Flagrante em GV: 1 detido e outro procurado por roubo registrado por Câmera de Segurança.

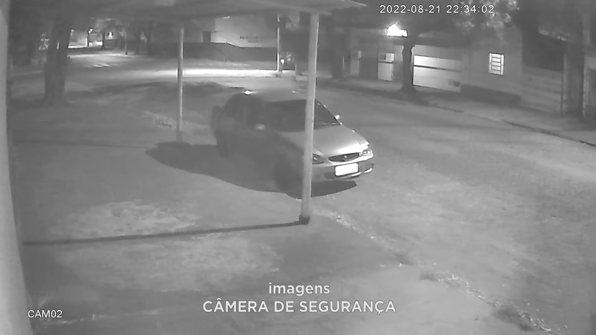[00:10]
Ó, o crime foi cometido por um adolescente, né? Já detido, inclusive. Olha lá, a movimentação, ó. Desceu da moto.
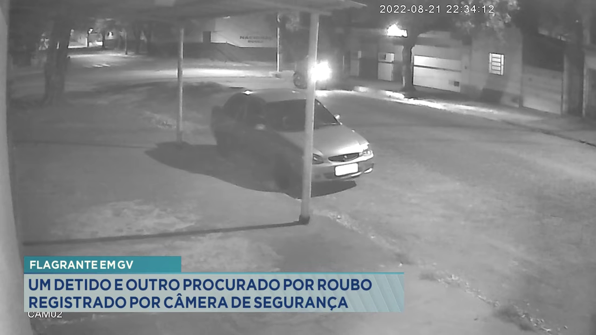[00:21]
É o garupa que desce, né? É. Segundo suspeito da ação, é procurado... Deixa eu chamar a Vivian disso, que ela vai contar. A gente viu nas imagens ali, né, Vivian? Você tem explicação desse caso pra gente. Pois é, Nico, olha só. Durante um patrulhamento de rotina, os militares viram duas pessoas em uma motocicleta em atitude suspeita. É a todo momento, o rapaz que estava na garupa olhava pra trás para ver se a polícia estava se aproximando.